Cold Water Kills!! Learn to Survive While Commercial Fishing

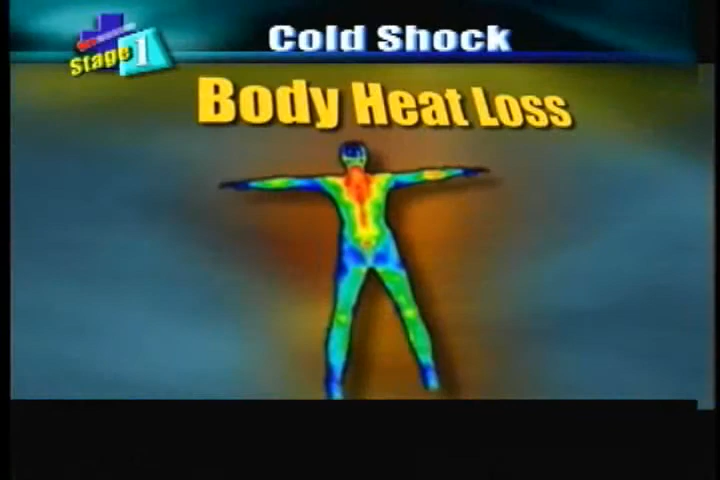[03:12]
There are three critical areas where the body loses heat most quickly. The head and neck, the sides of the chest, and the groin region.